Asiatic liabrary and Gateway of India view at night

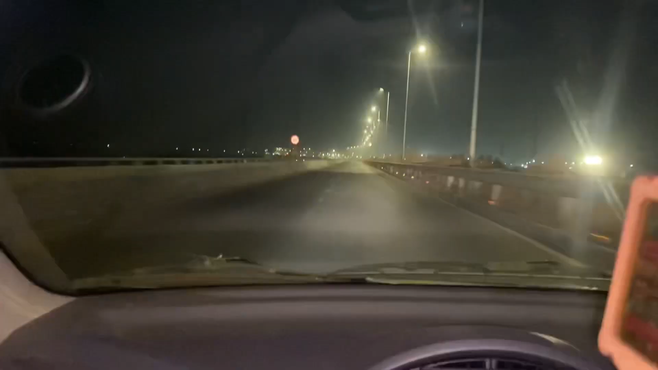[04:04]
है पर बेच ना बेच ना बागर एक है ना राम से और यह पीछ को में आपी तरह आ आए ना एट ट्राफिक लगा ही नहीं कपसे लम दस बाराबर आखे कहा में यह पीछ के उपर